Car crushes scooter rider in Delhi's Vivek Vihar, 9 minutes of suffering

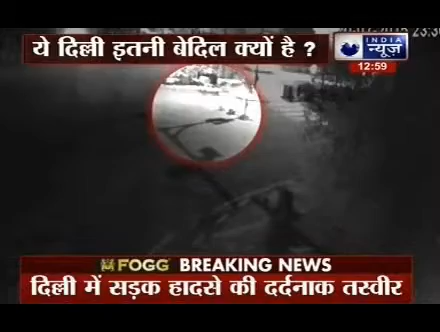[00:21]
ایکسیڈنٹ کے بعد ونیت لہو روحان ہو کر بیس سڑک پر گر پڑا لیکن کسی نے بھی اسے بچانے کی کوشش نہیں کی گھٹنا بیس جولائی کی ہے بے دل دلی کی یہ تصویر سی سی ٹی وی میں قید ہو گئی سی سی ٹی وی فوٹیج میں سام دکھ رہا ہے کہ کیسے ایک سفید رنگ کی کار نے سکوٹی پر جا رہا ہے ایک چھاتھ کو بری طرح چکر ماری کار اتنی سپیڈ میں تھی کہ اس کی چپیٹ میں آتے ہی ونیت نام کا شاتر سکوٹی سمیت دور جا گیا